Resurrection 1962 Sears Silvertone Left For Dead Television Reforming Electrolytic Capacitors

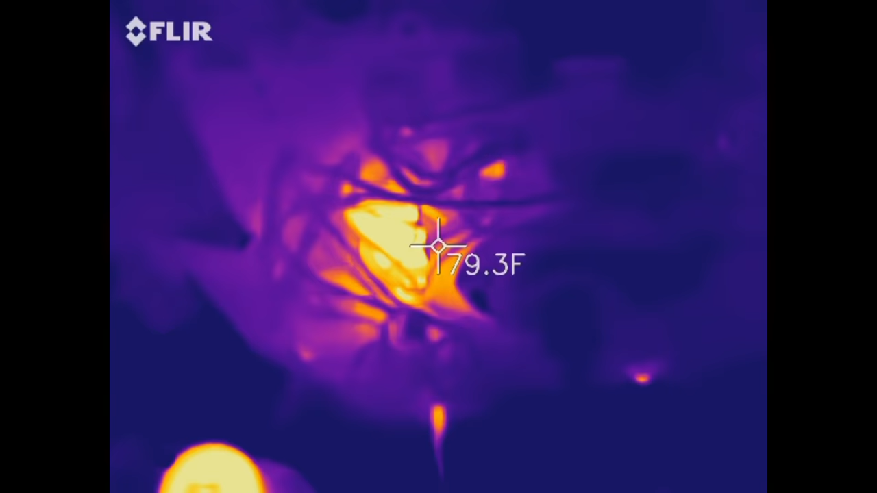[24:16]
On screen: spot 79.3°F
course the big filter is hot see the big filter can right there
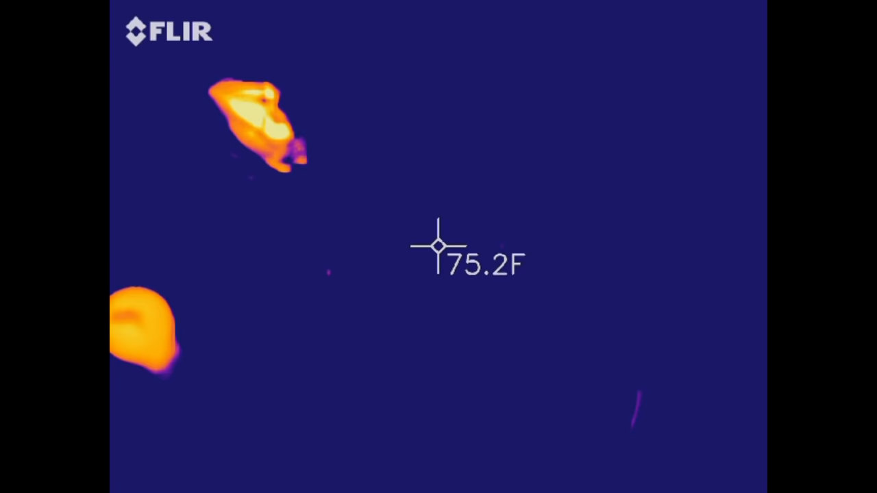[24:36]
On screen: spot 75.2°F
there's another filter down here uh there's a couple little warm
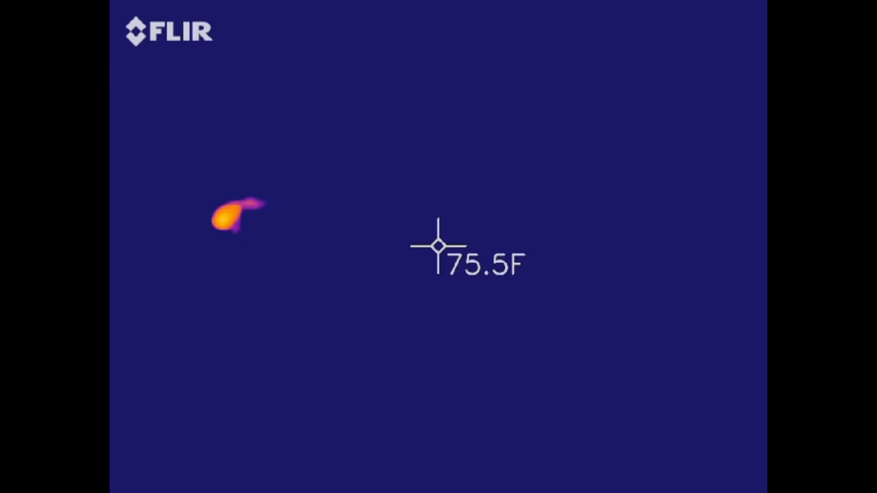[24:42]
On screen: spot 75.5°F
duidly squeeblers here isn't there like what do we got right here where is this
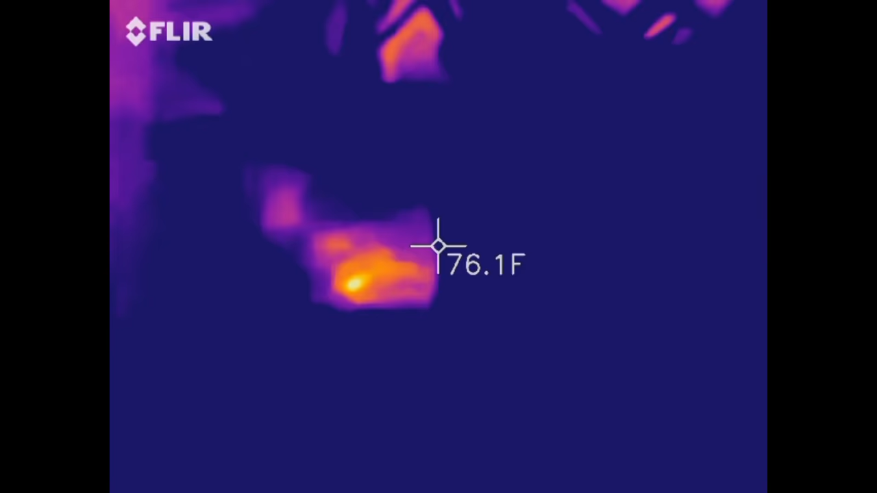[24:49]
On screen: spot 76.1°F
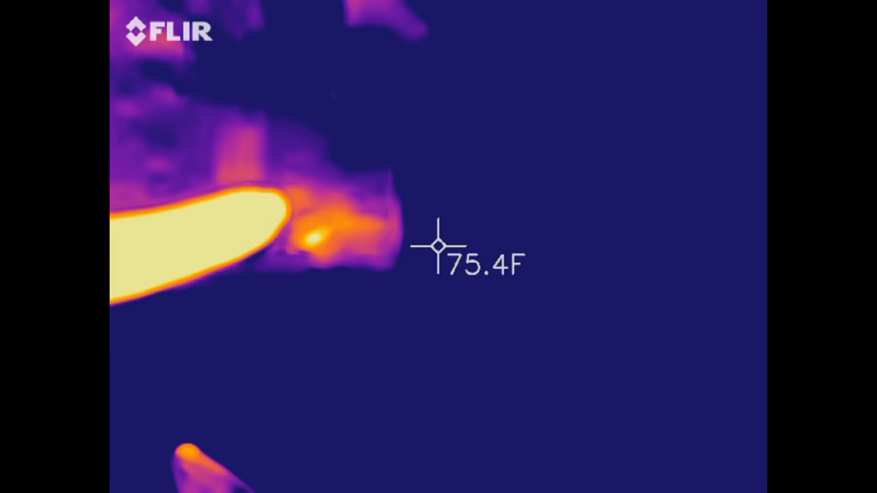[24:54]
On screen: spot 75.4°F
yeah stick your finger
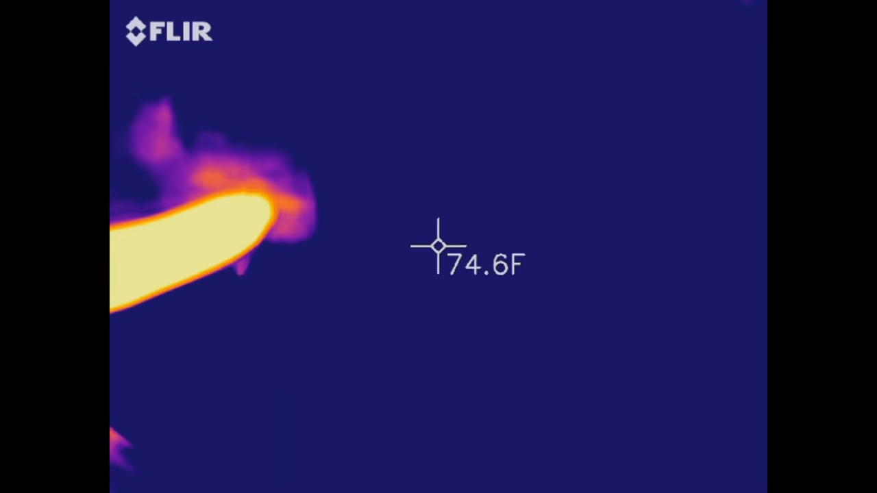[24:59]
On screen: spot 74.6°F
i guess it's that resistor it doesn't feel hot
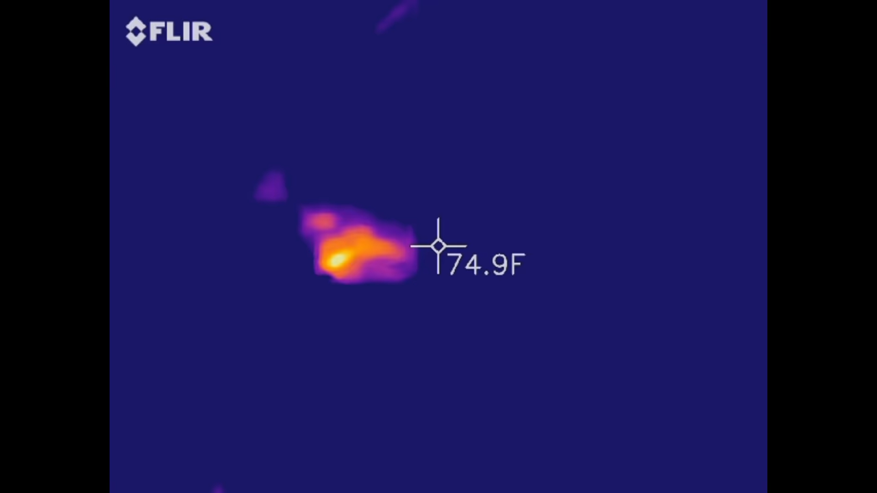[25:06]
On screen: spot 74.9°F
uh let's look over here
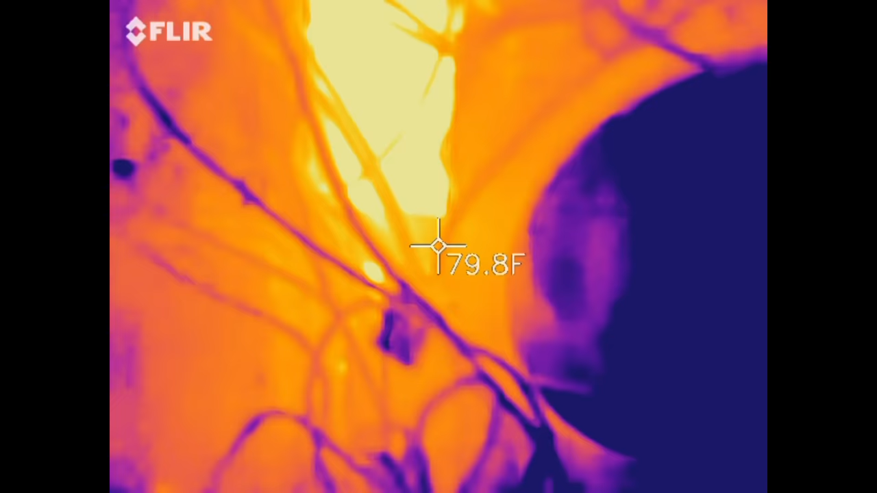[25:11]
On screen: spot 79.8°F
we've got some heat here too don't we what do we got over here
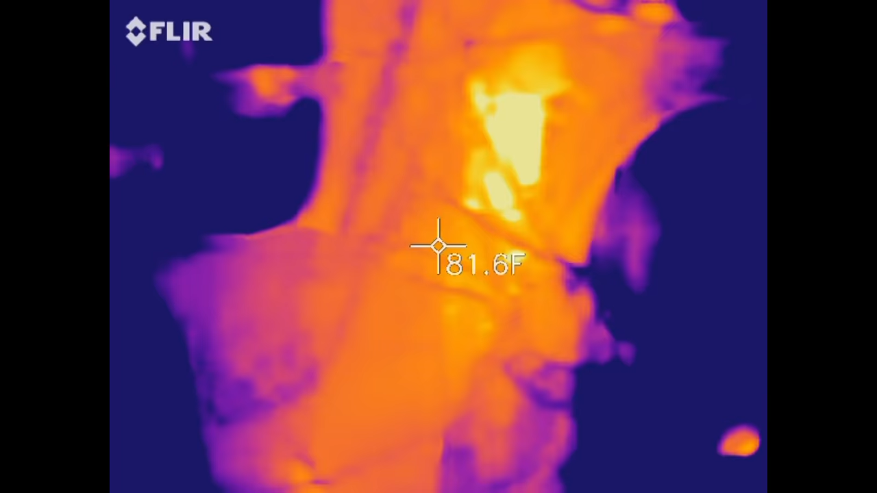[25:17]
On screen: spot 81.6°F
oh the remote unit oh wow
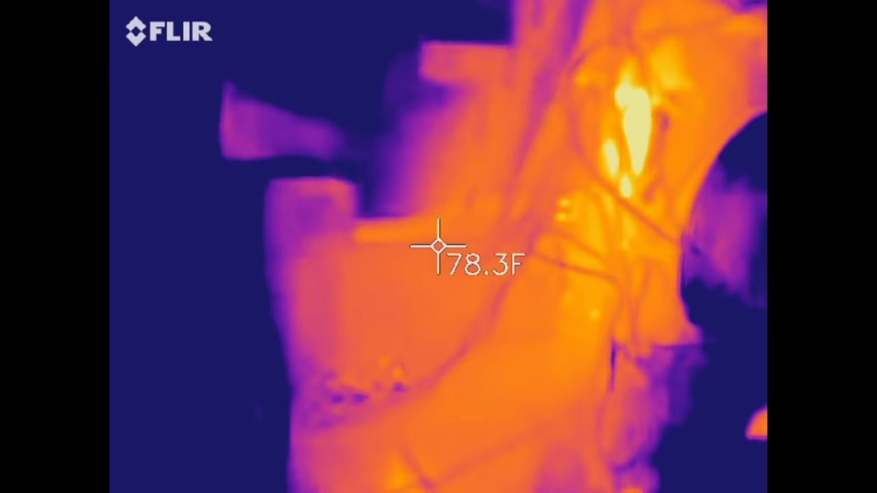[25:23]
On screen: spot 78.3°F
the remote unit's pulling power but we got something else down in here
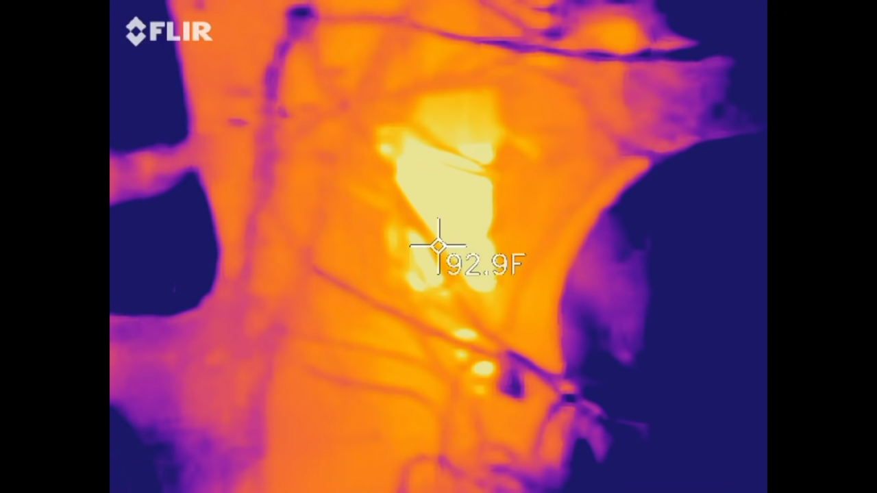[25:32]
On screen: spot 92.9°F
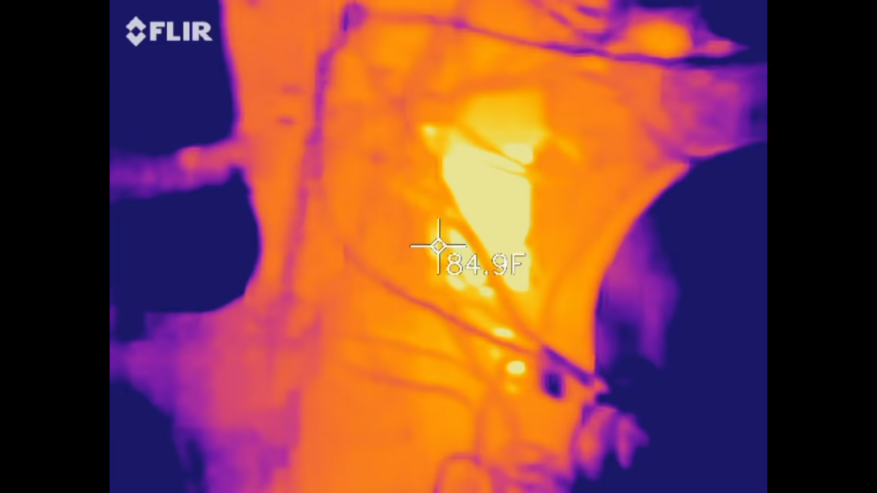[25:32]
On screen: spot 84.9°F
oh no that's the filter okay that's the that's the big filter right there that's the main filter that's getting hot but
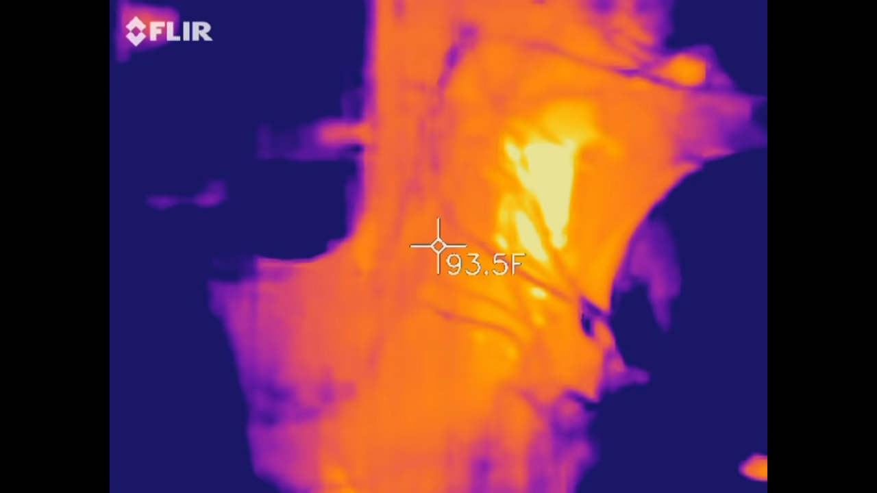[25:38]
On screen: spot 93.5°F
yeah let's see is our maybe the remote unit is not even on because i don't see any i don't see any heat here
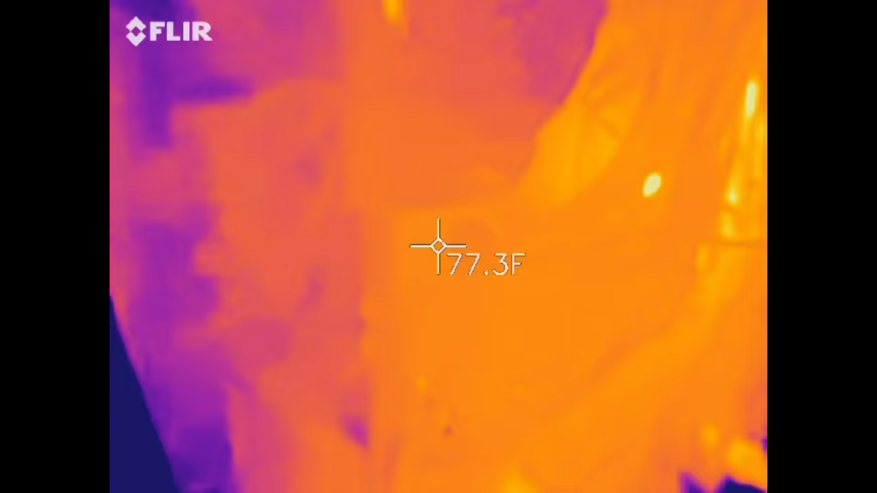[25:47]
On screen: spot 77.3°F
all the heat is coming from the big filter
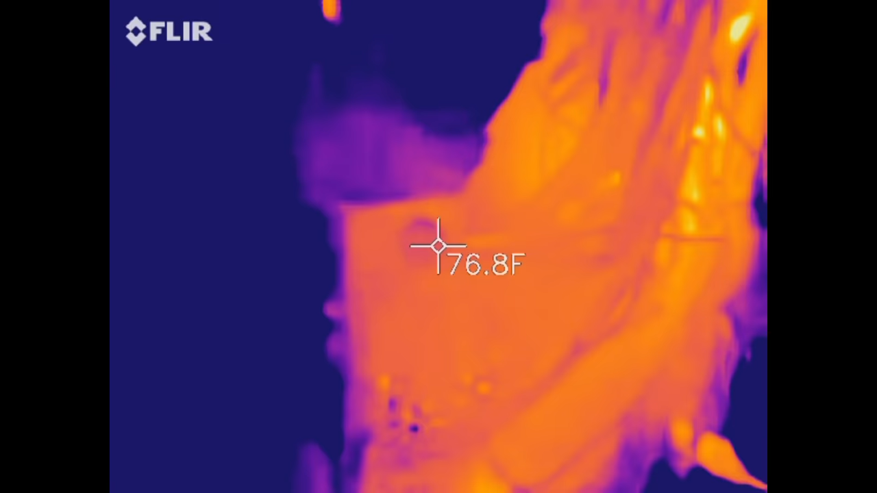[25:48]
On screen: spot 76.8°F
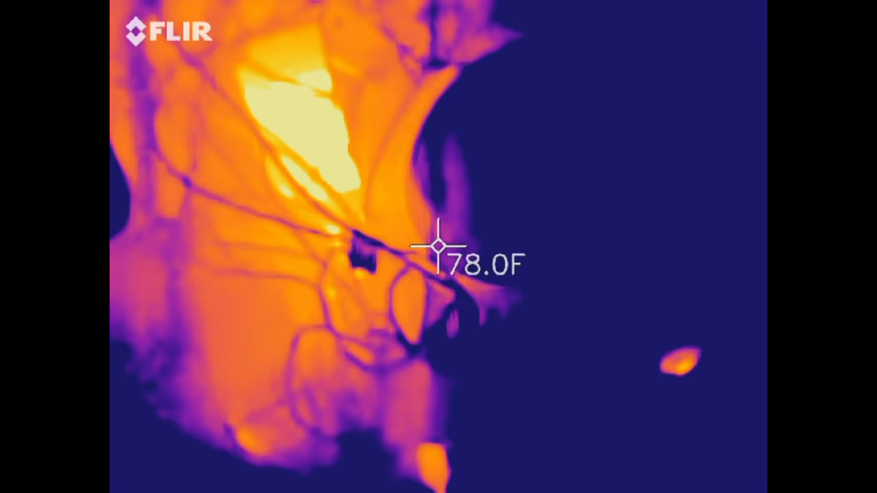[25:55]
On screen: spot 78.0°F
and that big filter is hot
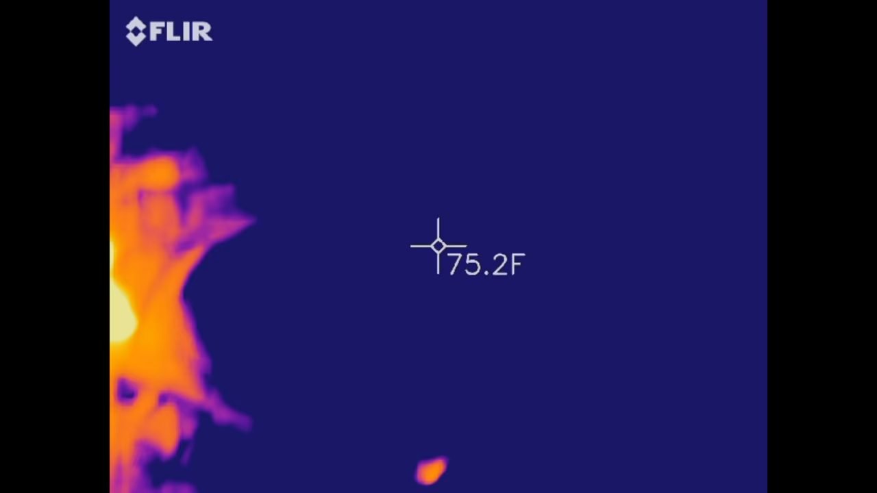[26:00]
On screen: spot 75.2°F
so yeah i mean yeah that that would be the one to replace if you are going to engage in recap aside
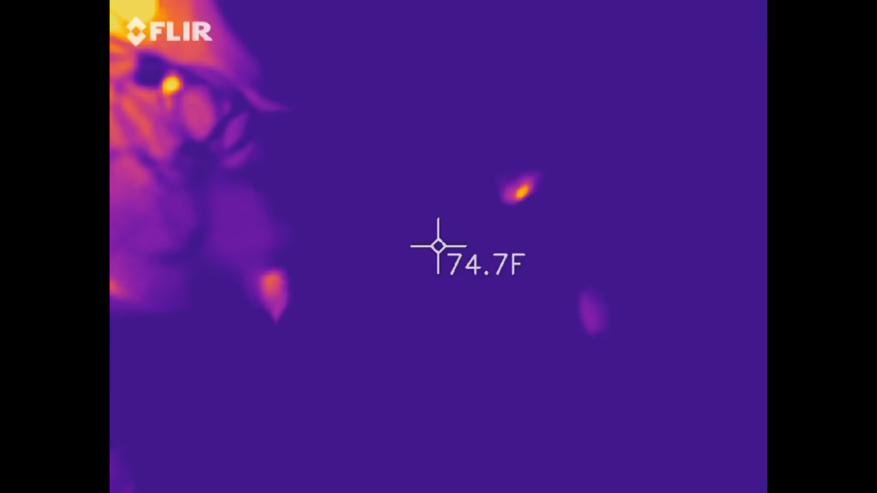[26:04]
On screen: spot 74.7°F
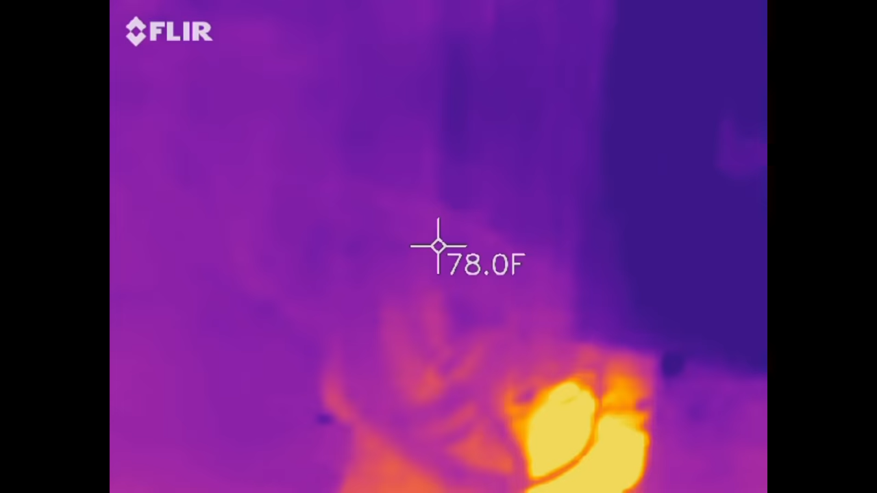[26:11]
On screen: spot 78.0°F
but yeah i really don't see anything else here